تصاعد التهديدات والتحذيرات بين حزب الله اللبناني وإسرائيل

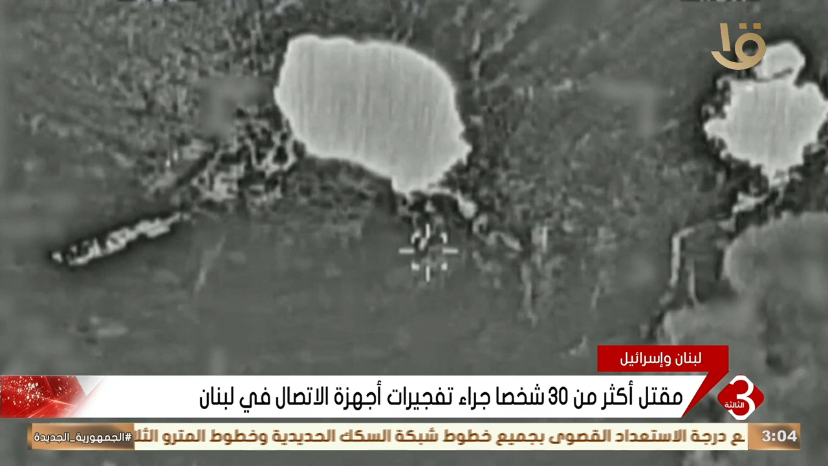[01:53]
إلى نحو مئة قاذفة ومواقع بنا تحتية إضافية من جهته